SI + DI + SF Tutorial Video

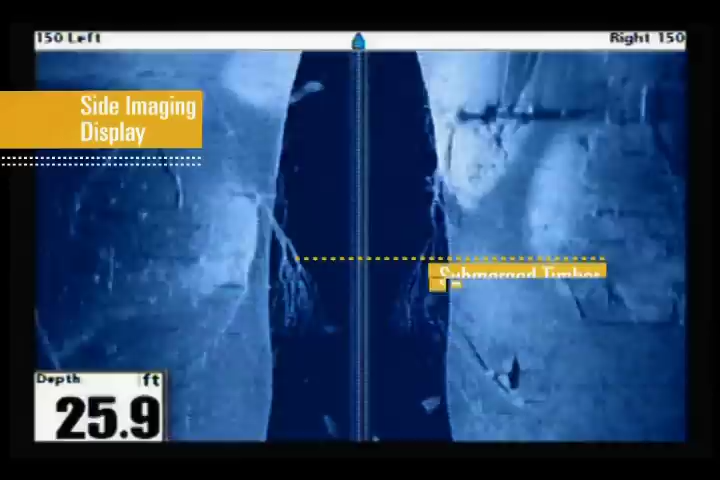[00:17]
On screen: depth 25.9 ft
we are moving slowly into a finger of a reservoir when our side imaging display shows a large piece of fallen timber with many intertwined branches. We also see the bottom contour and
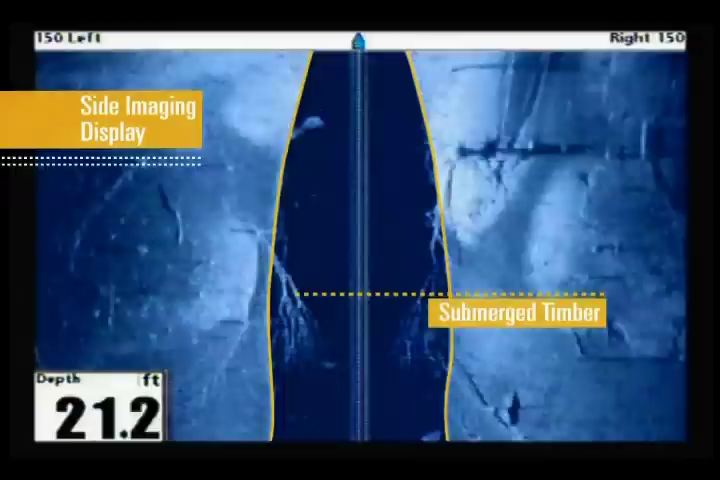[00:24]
On screen: depth 21.2 ft
can tell how the timber is oriented with a steady rise toward the shoreline. Switching to down imaging gives us another view of this area.
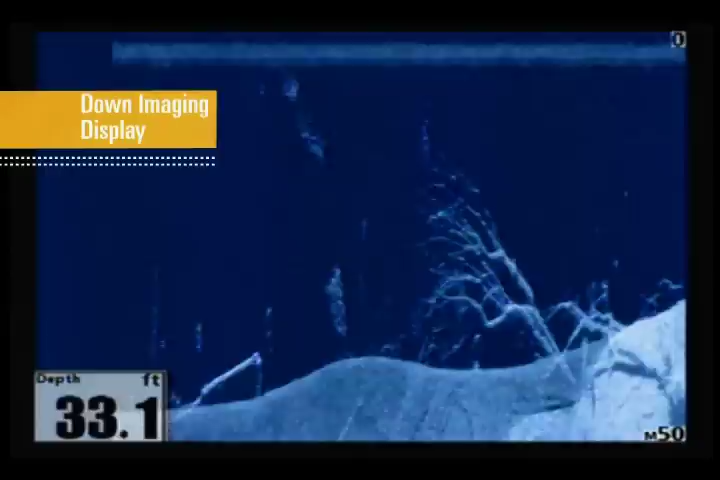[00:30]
On screen: depth 33.1 ft
We quickly see the depth at which the highest branches are reaching, and easily see where the individual branches are located in relation to the trunk and bottom contour.
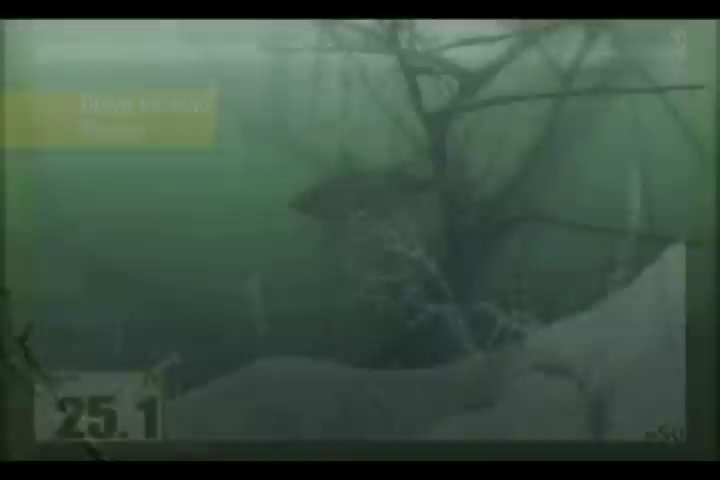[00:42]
With this information, we can make a decision on how we want to fish this structure.
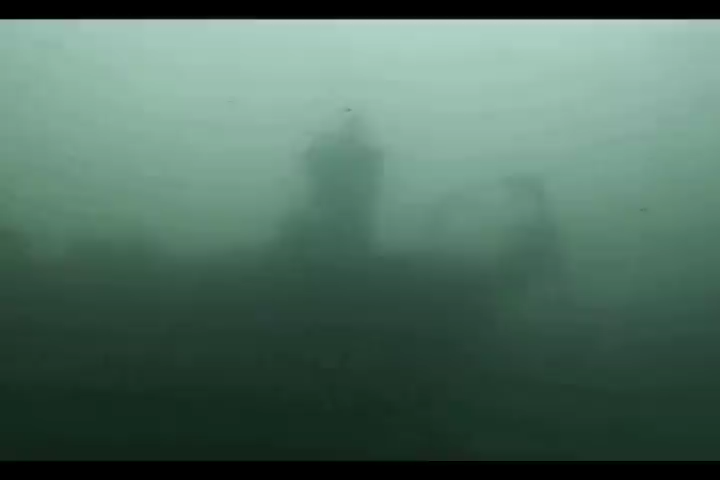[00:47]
We move our boat into position, and since we'll be sitting still, we'll turn on switchfire.
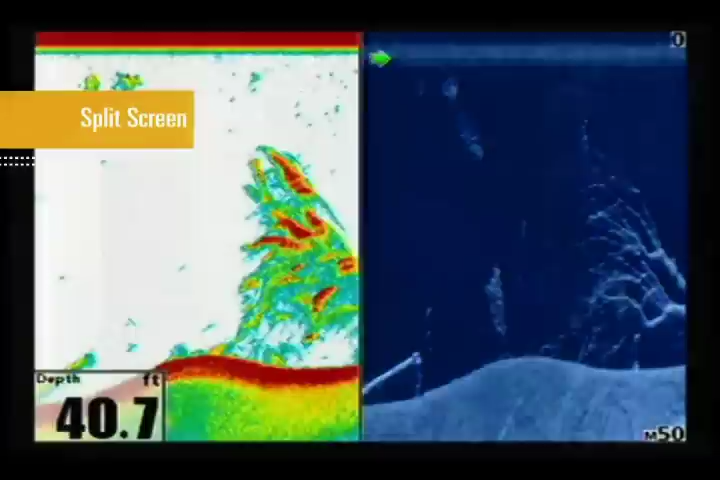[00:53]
On screen: depth 40.7 ft
When using switchfire sonar for real-time sonar readings, you have the choice between clear mode and max mode.
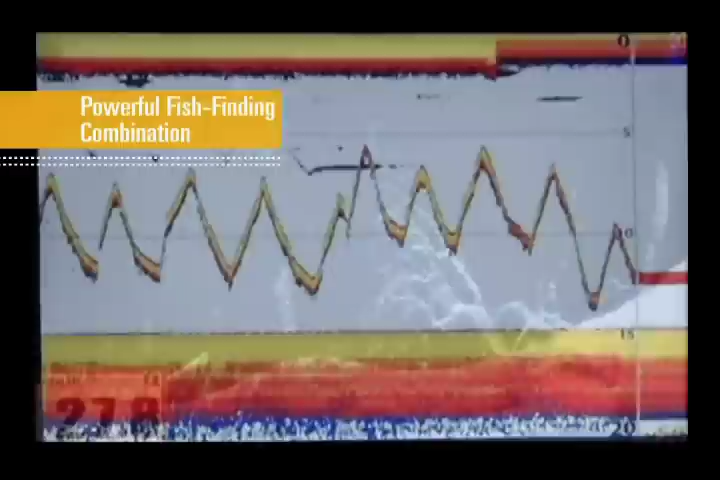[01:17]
Finally, the real-time fish-finding capabilities of switchfire sonar,